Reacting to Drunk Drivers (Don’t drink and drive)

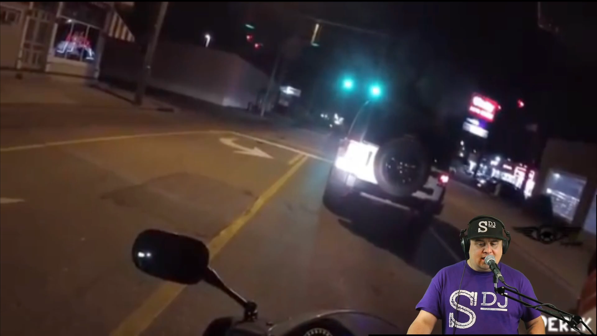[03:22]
Well, like five or six cars, right right off the rip. So I recommend just call the police and getting as far away from them as possible. You know, getting the police there is the quickest, safest way to get a drunk driver stopped or clear off roads in case he does get back out on the road. That's what I would do. Now, this video, I've seen this one before. I'm pretty sure it's not the biker. I think it's the guy in the SUV who's drunk. Yeah, I'm almost positive it is.
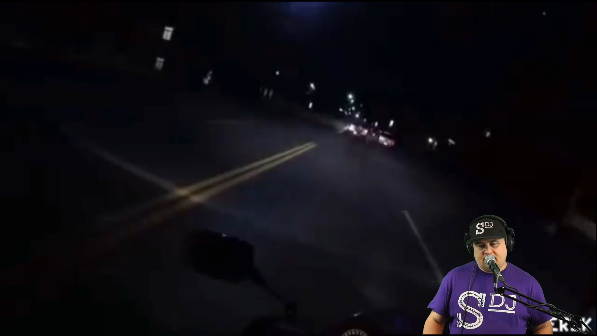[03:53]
Now, I don't know if the biker already knows that he's drunk, but I would never, never ever pass a drunk person. Stay behind them. If you pass them, you've now put yourself in harm's way because they catch up to you. Plus the speeds the bikes, the guy on the bikes got to do to try to get away from the guy. You know, you're also just putting yourself at risk.
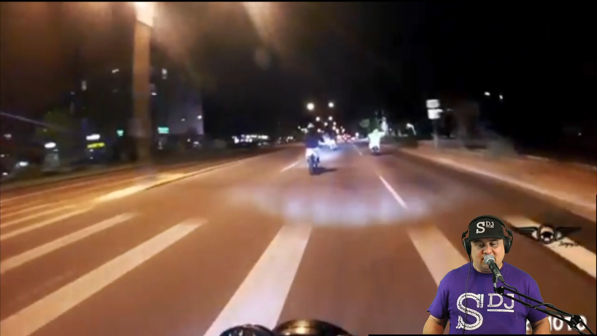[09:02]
All right, here's what I haven't seen before. I haven't seen this one. So we got a bunch of bikers. It's got to be a biker. Is it going to be another another a-hole in a car? And that's why I'm scared of bikes. I don't want to be on a bike. I had a bike for a summer. I got rid of it. Looks like they're all kind of surrounding this vehicle. This vehicle must have done something already to them before they started showing this clip.